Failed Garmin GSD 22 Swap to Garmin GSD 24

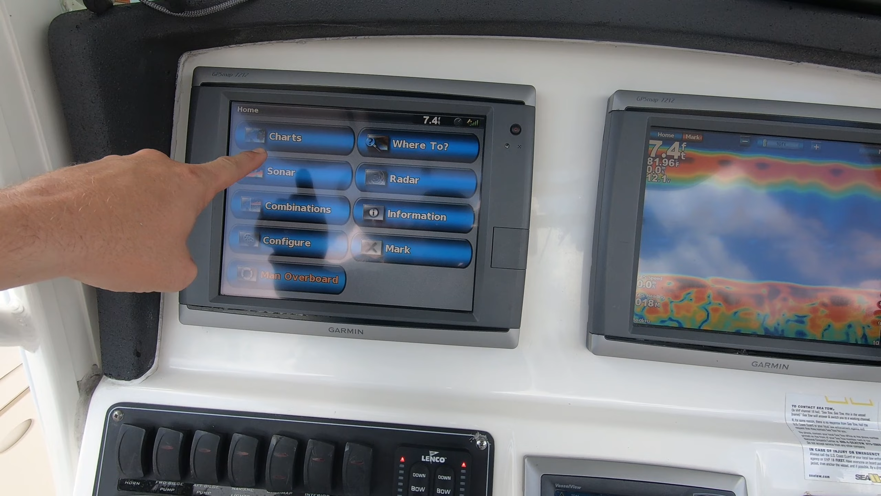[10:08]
back on the graph we've got sonar running over here not exactly sure
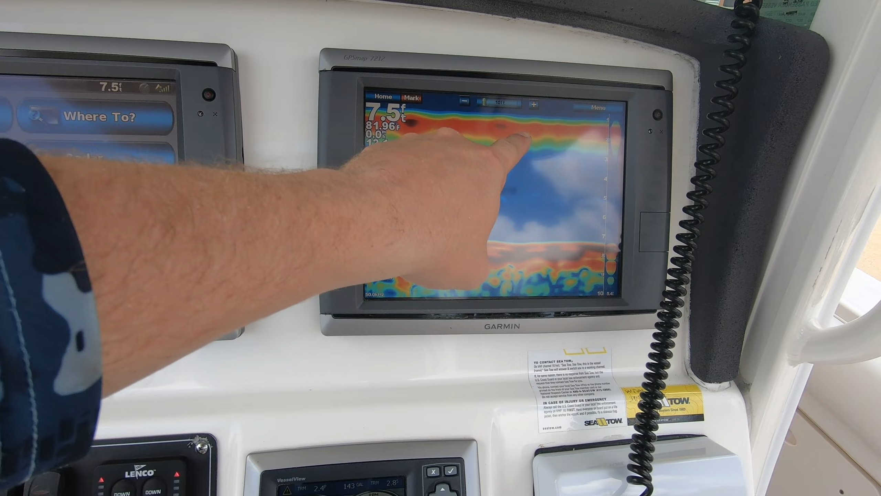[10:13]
what this top bar is though i'm not i'm only in seven feet of water so that might be just a
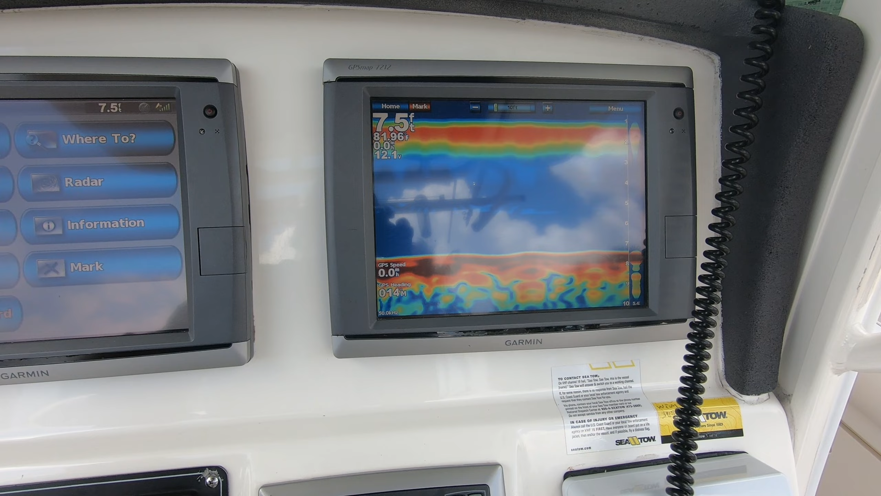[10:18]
little bit of a bounce back off the surface i'll probably take the boat out here in just a little while